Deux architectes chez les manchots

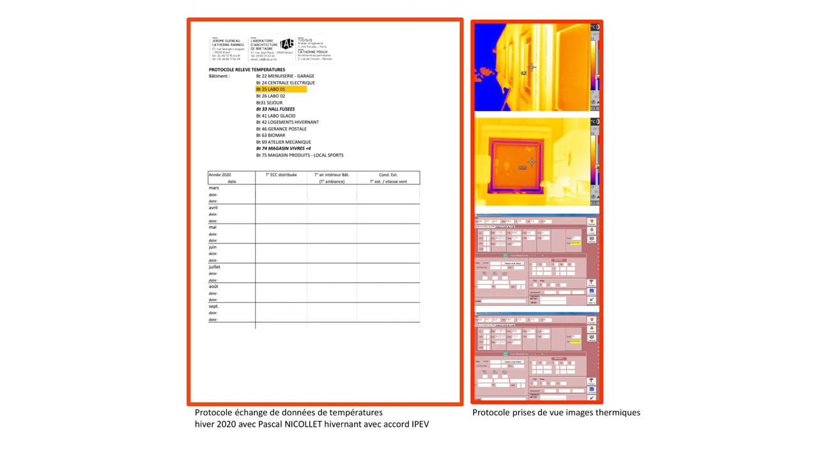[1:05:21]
Tout ça a été lié à des protocoles, le relevé des données, le relevé de température des parois, intérieur, extérieur. Tout ça a été lié à des bulletins météo du jour des relevés. On a fait aussi des images thermiques liées encore une fois à des bulletins météo.
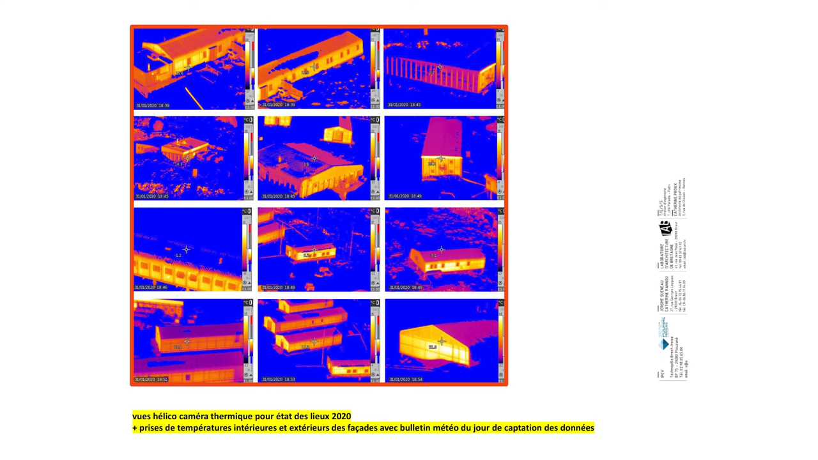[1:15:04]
Et puis on classe et on indexe toutes les images à la caméra thermique qu'on a pu faire.